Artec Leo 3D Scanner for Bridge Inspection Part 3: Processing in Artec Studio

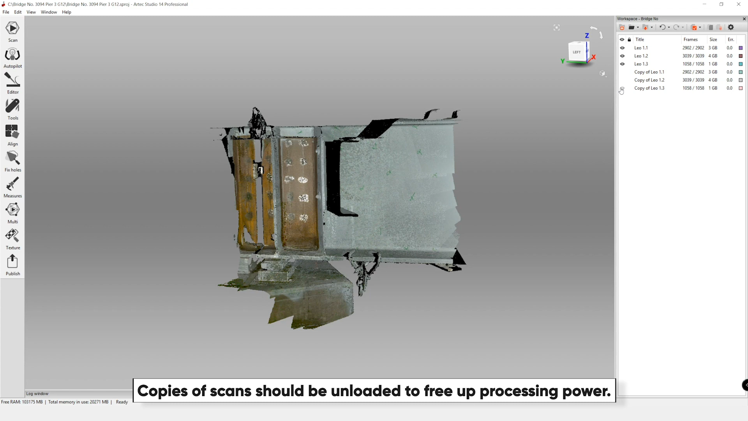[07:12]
That is only for if you make essentially a mistake in your processing and you want to go back to an earlier point without having to reload everything, recrop out the areas that you've initially erased.
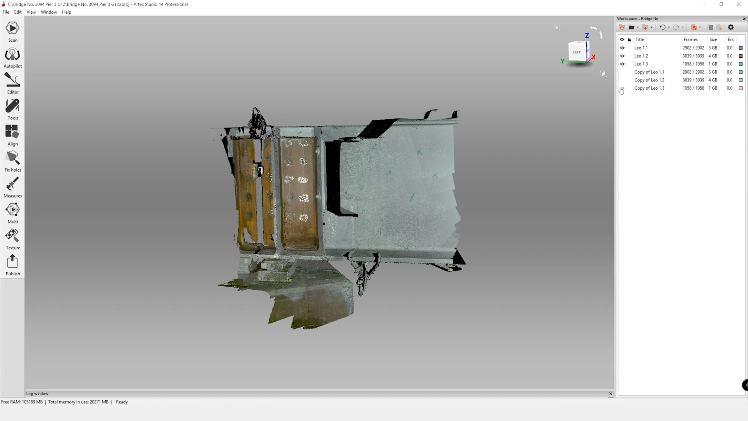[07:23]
So those are all turned off. And also I just want to touch on a helpful hint.
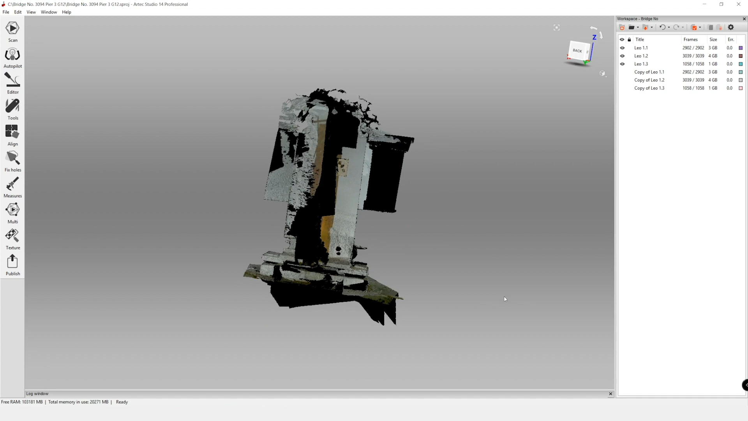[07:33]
If you notice that you're rotating the model and it's not rotating how you'd like, at any point, you can double click on an area and define the center of rotation. So it's a double left click.
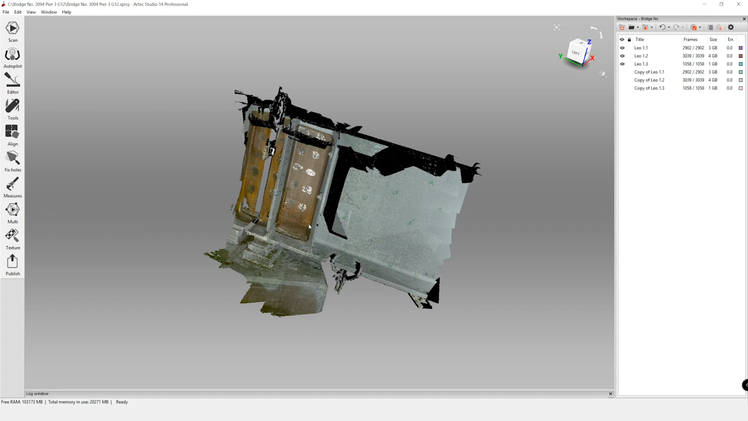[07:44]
You'll see a little pink point pop up and that becomes your new center of rotation.
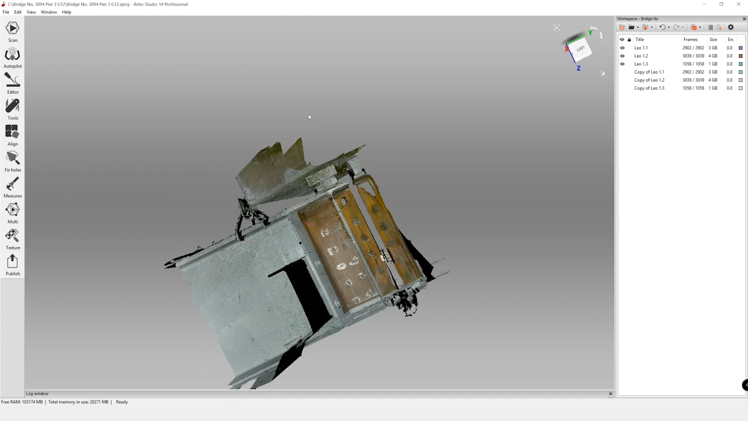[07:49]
So now that we have our copies and we've erased our extra information, we are going to go over to tools. And the first thing that we're going to do is our registration. This is really going to help us with filtering those scans within the individual scan files. And then the global registration is going to look at all of the frames in the three scans that are selected and see more of the global alignment. So for ref zero registration,
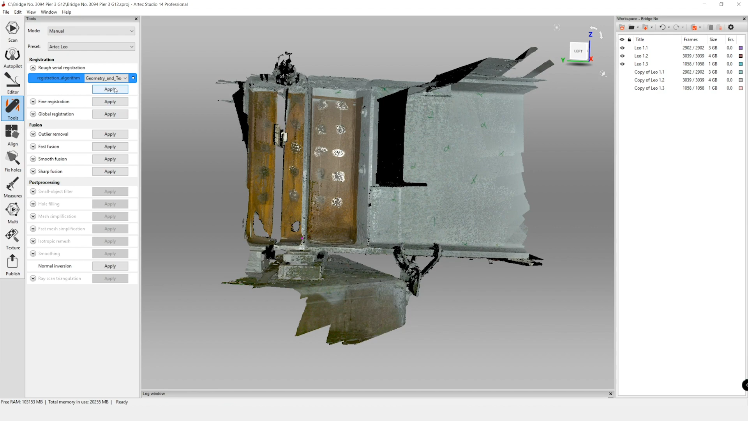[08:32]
you want to make sure that you have both geometry and texture turned on. This allows us to use some of our cross marks and hatches in addition to just the beam geometry itself. Go ahead and apply that. And I'm going to slide up this log window. This is where you can see the processes that you're running. And down here, this is our status bar. So you can see the process that you're running, the ref serial registration, and then that green status bar will move along during the process.
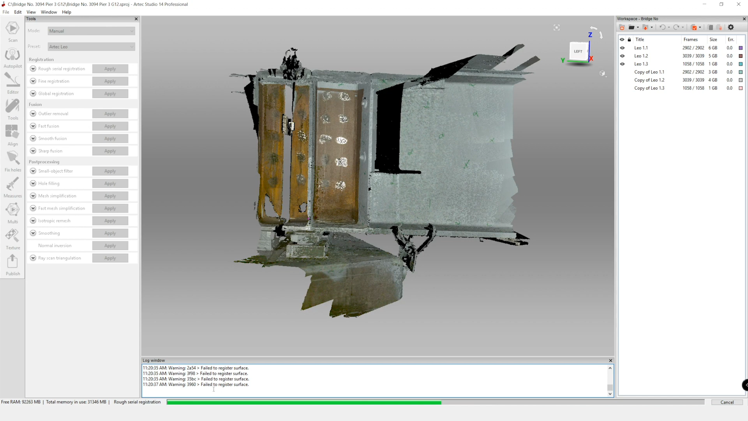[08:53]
Now for all of these processes, including the registration infusion, it is heavily dependent on the computer. So I suggest using a powerful desktop rather than a laptop when possible.
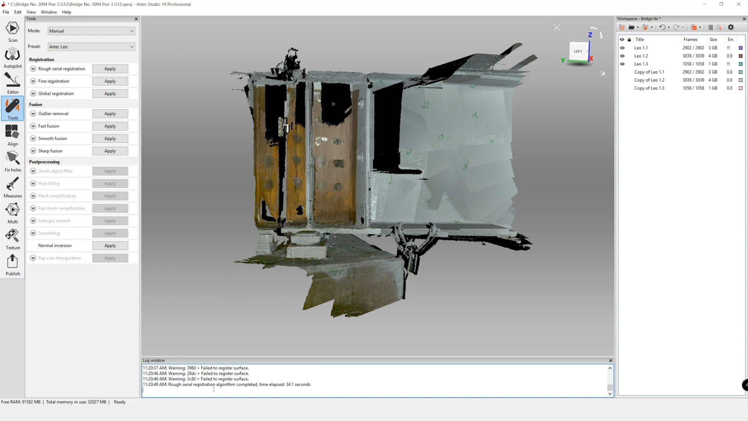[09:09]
So one of the things that you can see is after running that serial registration,
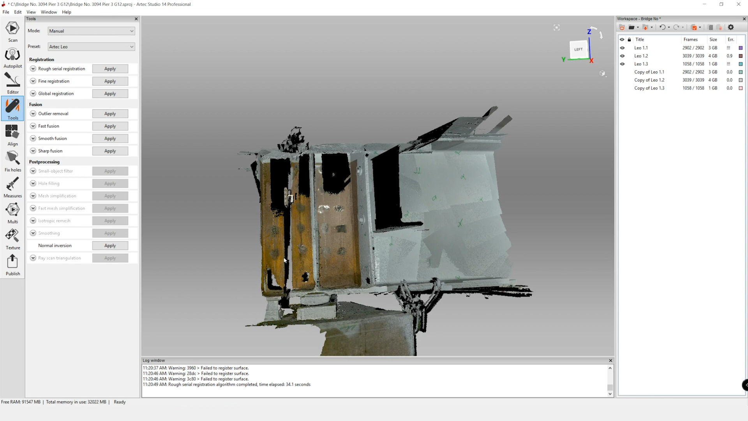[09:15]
there are now these areas of black that are showing up with the girder, and that's on both sides.
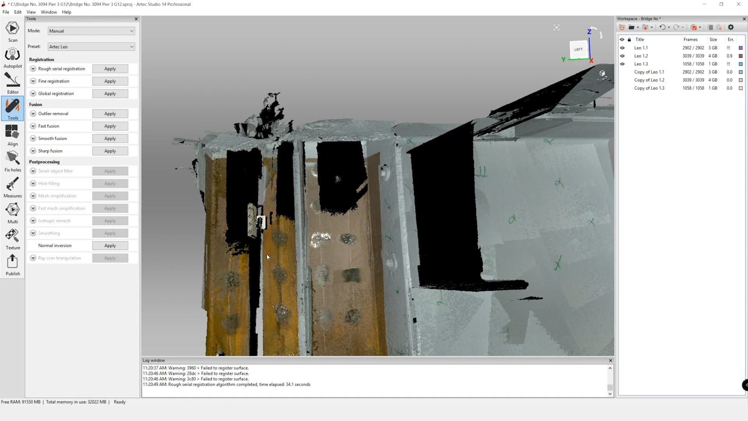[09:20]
You can also see the stiffener isn't quite aligned over there. So when we're turning on our, we'll start with this scan, when you see if we turn that off, we do still have all the detail there. It's just essentially the scan is slightly rotated, so the top of the webs are overlapping. So we're going to go through, run our fine registration and our global registration, see if it takes care of that issue.
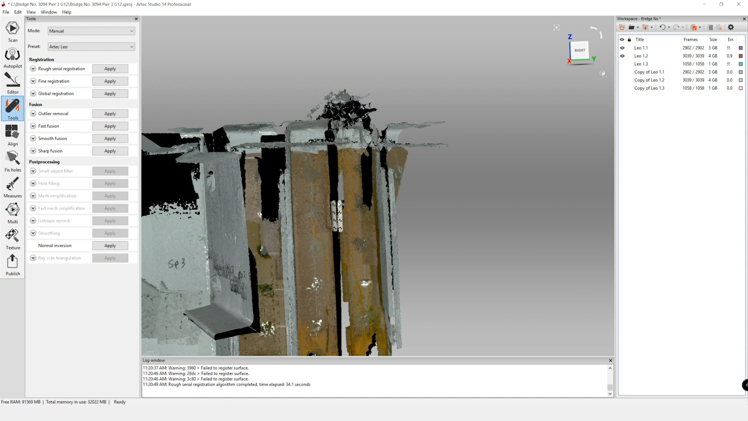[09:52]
And if not, then we're going to have to do some manual alignment where we can put these crosshairs on each other and then rerun that process. So now for fine registration, same thing. You want to make sure that geometry and texture is clicked on and we'll hit apply.
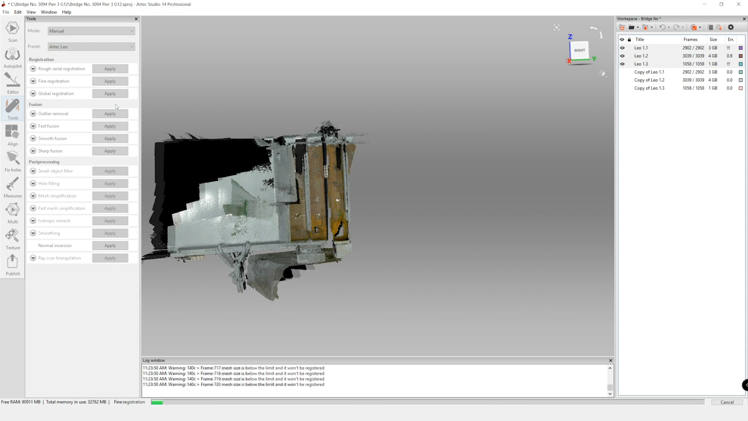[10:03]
And now looking at that fine registration, we see some of those errors have been fixed.
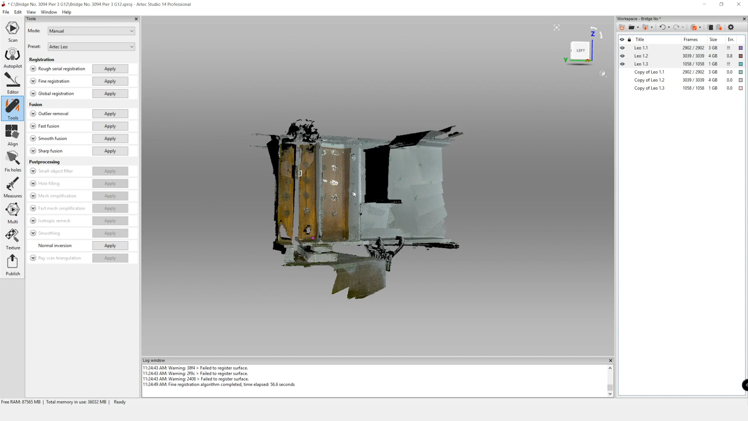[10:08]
So our alignment's looking a little bit better,
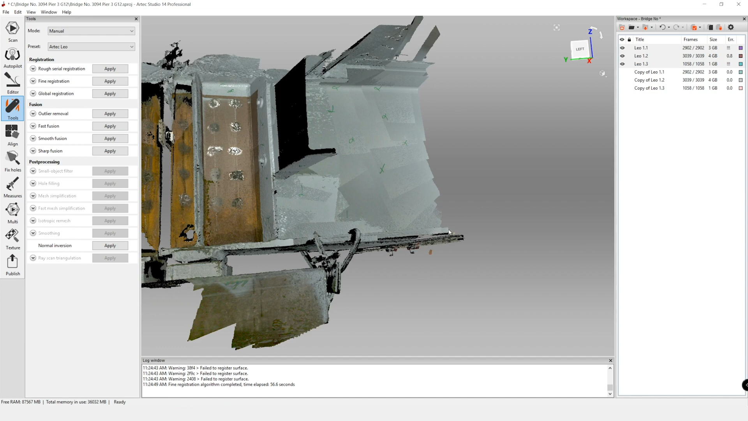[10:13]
but we can still see when we're looking at the alignment bar that is still not lining up nicely. So what we need to do is we're going to run our global registration. This is what relates those individual scans to each other. For global registration, we're going to keep that as geometry and texture. This key frame ratio can range up until one. Point one is the default. If you don't see any issues with your alignment, then you can go ahead and keep it at that point one level.
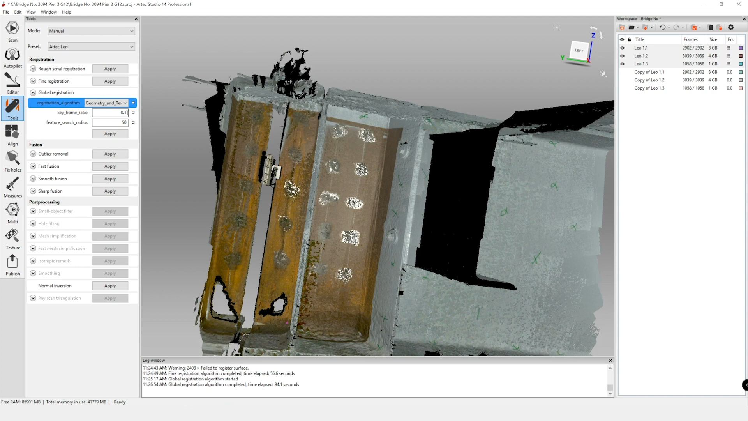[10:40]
If you want it to be a little more robust, you could increase that up to about 0.5 or so. All right.
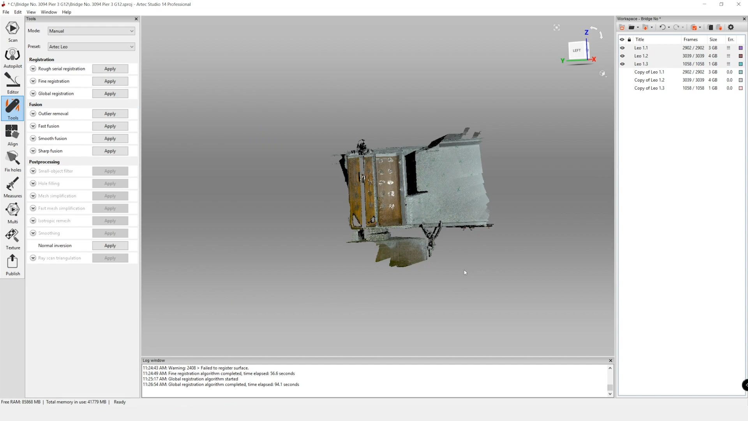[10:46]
And our global registration has completed. So let's go in and look at those target bars.
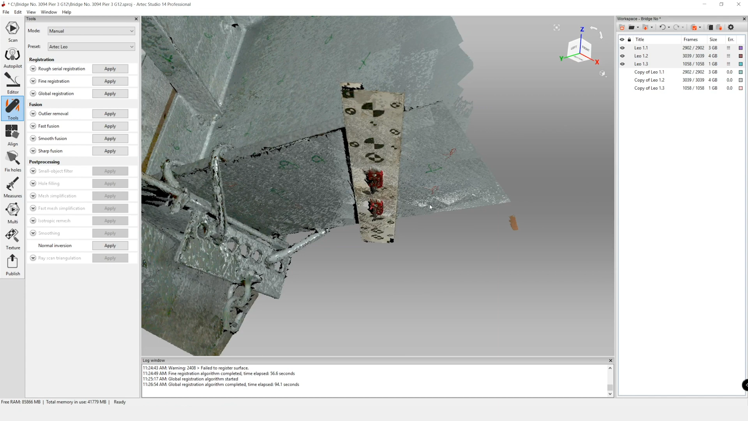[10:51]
We want to check our alignment in areas that have a lot
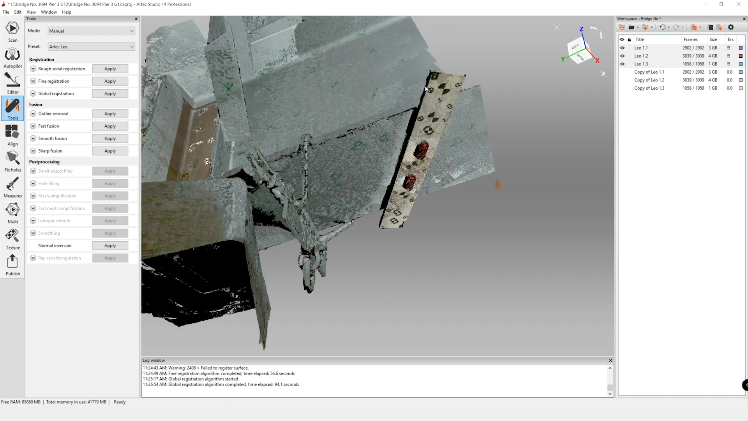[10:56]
of features so we can see if things are missing.
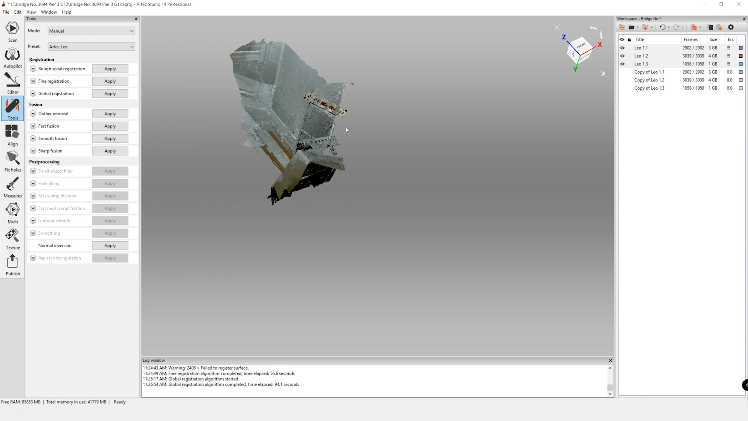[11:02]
One of the ways we can do that, particularly as our target bar toggling between frames, I found is very helpful to see if there's any discontinuities. So there's nothing that jumps out as far as missing alignment. And that's what we want to see. We are going to confirm this later when we do our measurements. We just want to double check that the thickness is consistent along the web. That's one of the best ways to tell if there is a slight misalignment because that can
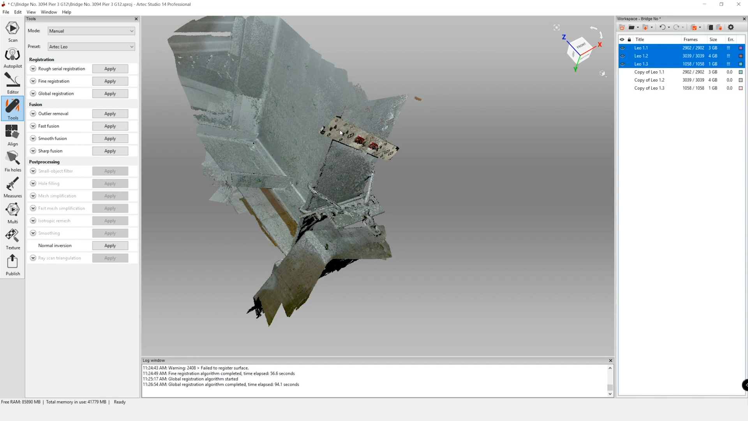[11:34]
kind of extend along either the web height or the web length. So we just want to make sure when we're using this for thickness measurements.
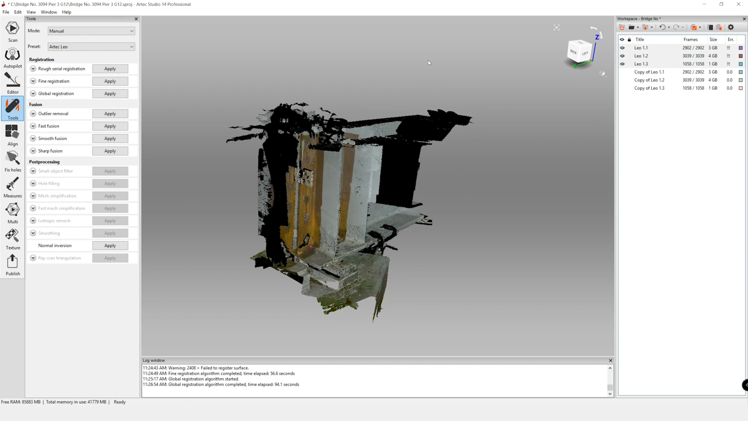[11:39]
And as you can see, it's we kind of have this rough surface finish right now.
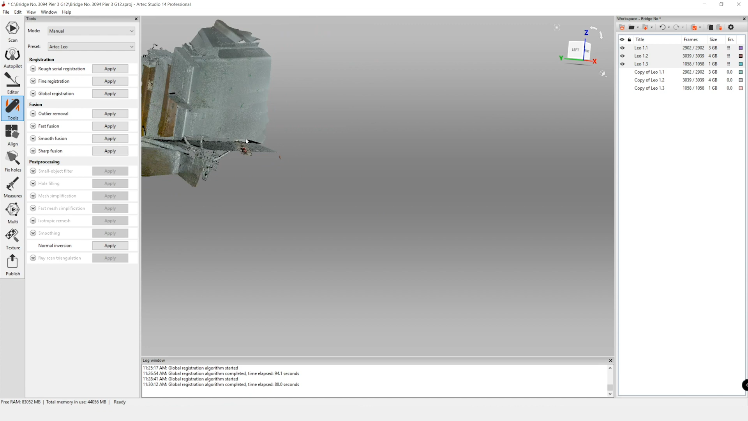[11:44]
That's because we haven't done the fusion. So don't worry about that.
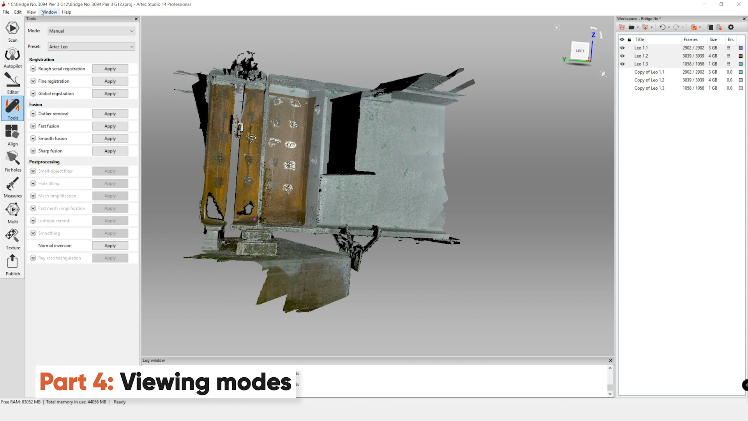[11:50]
We have multiple ways that we can look at our model. So right now we're rendering a solid. So it's a little easier to work with. We can see what we're looking at. But we can also render points.
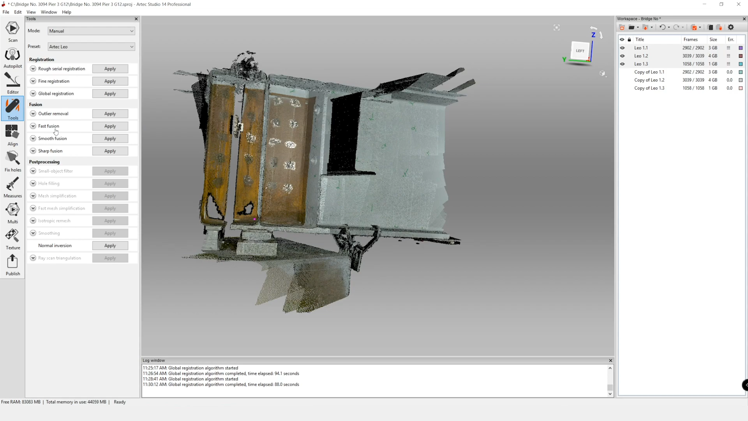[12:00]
This is our point cloud. So when you zoom in, you can really see the density of those points.
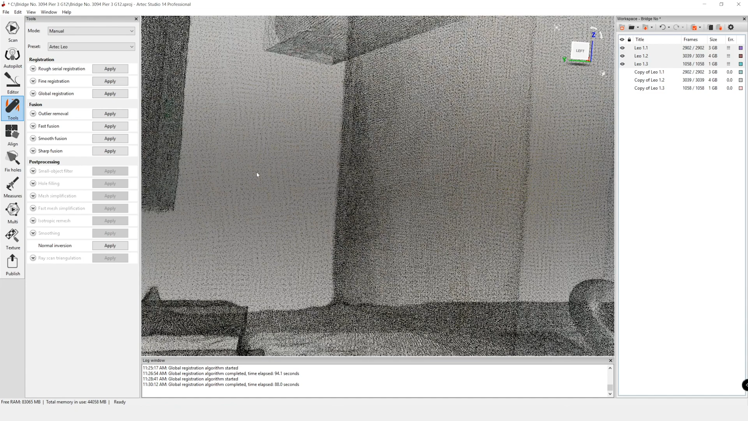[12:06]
So that can help make it a little clearer if you have problems with misalignment too.